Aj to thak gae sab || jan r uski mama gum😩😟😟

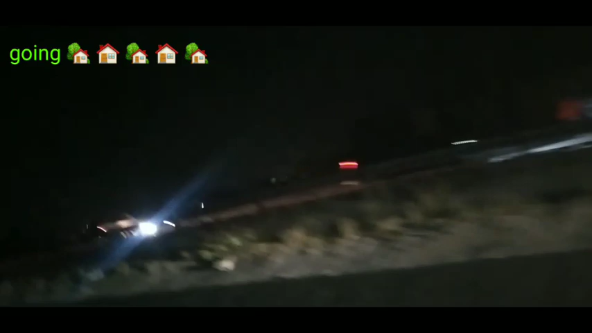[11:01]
دیکھیں رات ہو چکی ہے اور اب ہم جا رہے ہیں واپس گھر تو یہ تھی میری آج کی روٹین جو کہ بہت ہی مزے کی تھی کر دیجئے گا اللہ حافظ